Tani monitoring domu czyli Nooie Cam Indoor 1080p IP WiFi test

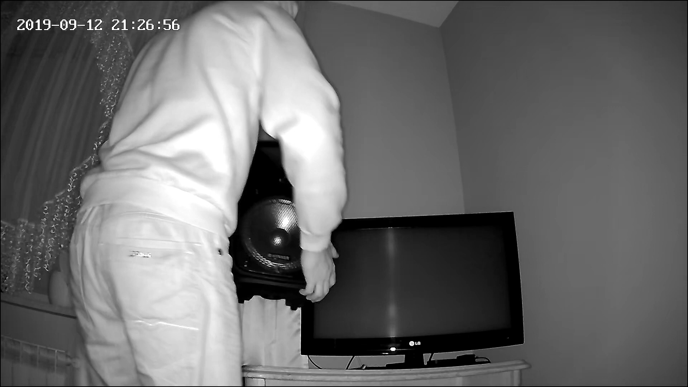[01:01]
Jest to możliwe dzięki sześciu diodom podczerwieni, które mogą oświetlać obszar na odległość nawet 10 metrów. Urządzenie jest wyposażone w mikrofon i głośnik. Jest to przydatne, gdy chcemy porozmawiać z kimś, kto znalazł się w zasięgu obiektywu. Nagrania wideo mogą być zapisywane w chmurze
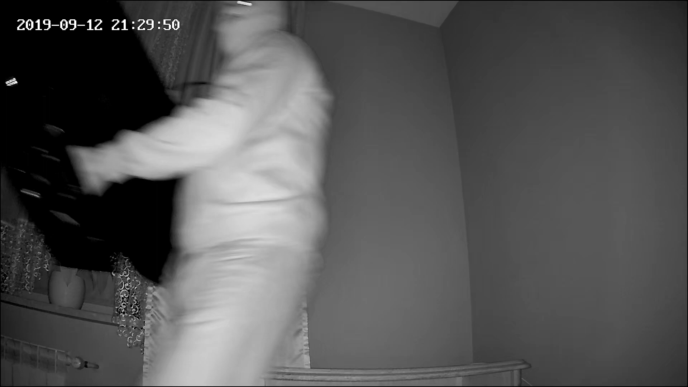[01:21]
lub na karcie microSD klasy 6 lub wyższej o pojemności od 4 do 128 GB.
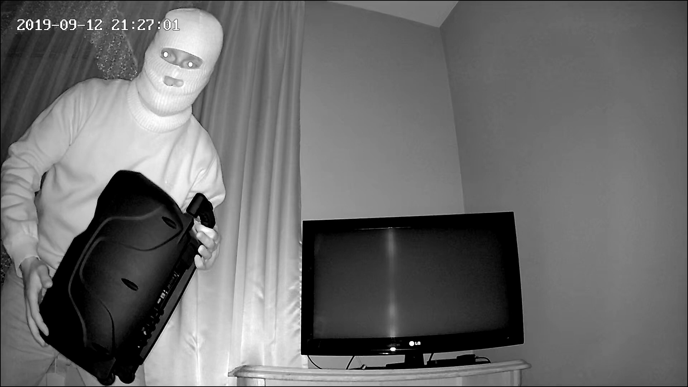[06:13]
Dodatkowym atutem kamery jest czujnik ruchu i dźwięku oraz diody podczerwieni pozwalające na nagrywanie w całkowitej ciemności. Urządzenie mogę polecić osobom, które szukają kamery do podglądu pomieszczeń w przystępnej cenie.